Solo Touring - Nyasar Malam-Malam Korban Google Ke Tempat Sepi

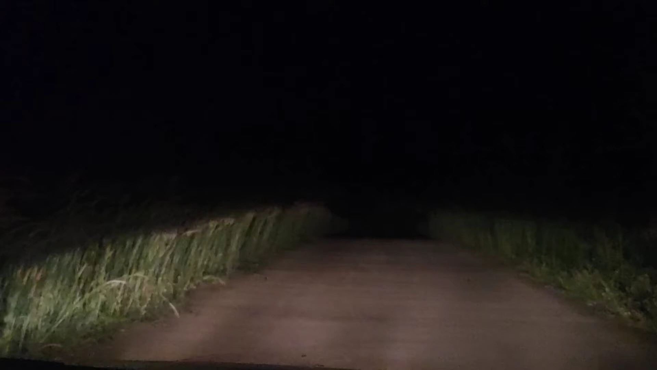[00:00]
Halo guys, jumpa lagi dengan saya, kali ini saya mau info ini berada di daerah Ketawang ya, dari arah Purwakarta jadi kita ngelewatin, saya nih ngelewatin jalan yang benar-benar sedih banget seperti ini situasinya guys semoga gak jadi korban Google
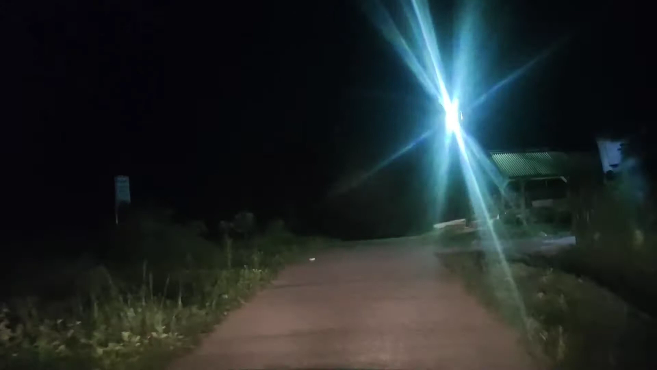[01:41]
cuma gara-gara ini jalan putus cuma gara-gara apa misalnya jalannya terlalu jelek gitu jadi harus balik lagi males banget ini saya berharap ini inilah jalannya yang penting bisa tembus
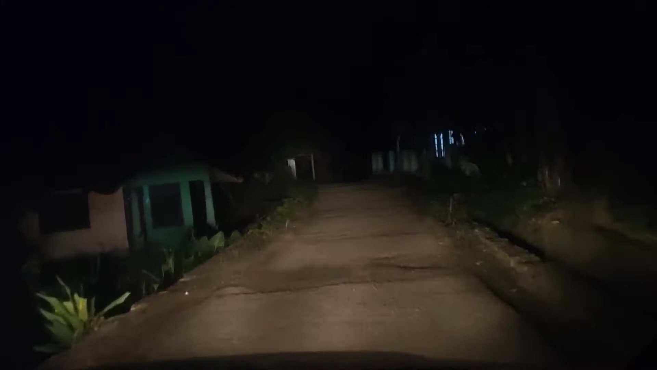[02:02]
nanti udah jauh-jauh gak tembus oh akhirnya ada ini rumah satu satu rumah rumah atau masjid jadi sepi banget guys
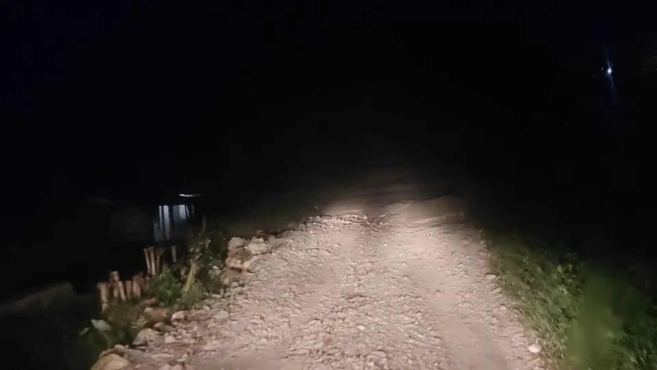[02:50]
ya tentu kita ngikutin saran Google Google saya analisa dulu memang lebih singkat lebih cepat tapi Google kan gak bisa baca jalanannya jelek bagus atau jalanan motor jalanan mobil jadi ini ya moga-moga tembus gitu guys sepi banget sepi sepinya ini jam 8 malem ya sekarang
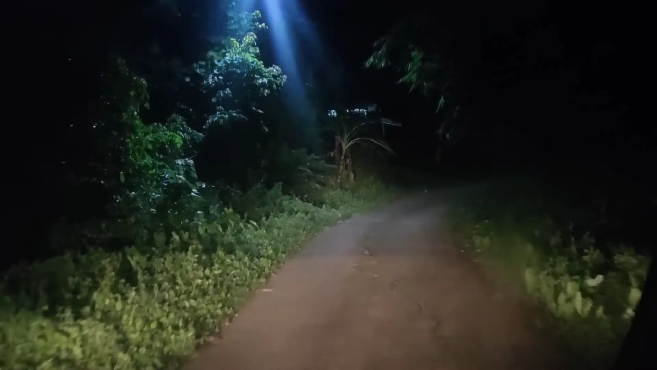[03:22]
jam 8 malem untung gak jam 1 pagi apa jam 12 malem gitu ya lebih sepi lagi kali jalan asa sepi itu guys disini gila guys bener kan apa yang saya khawatirkan terjadi tuh liat jalanannya putus putus nih keliatan gak putus